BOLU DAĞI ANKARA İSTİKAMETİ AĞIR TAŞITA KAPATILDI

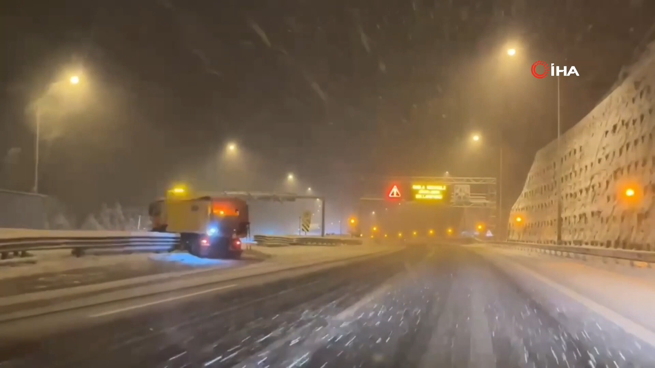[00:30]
Kaynaşlı ilçesinden sürücüler Anadolu otoyoluna yönlendiriliyor. Bölgede kar yağış etkisini sürdürüyor.